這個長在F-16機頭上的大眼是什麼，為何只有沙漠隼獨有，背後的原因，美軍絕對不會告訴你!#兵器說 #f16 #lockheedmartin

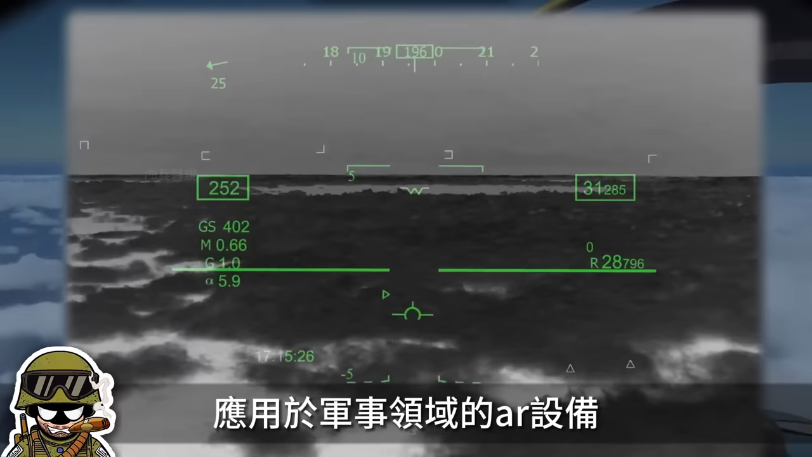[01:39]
该头盔是通过投影的方式将红外摄像头拍摄的影像投射到飞行员头盔中的特殊镜片上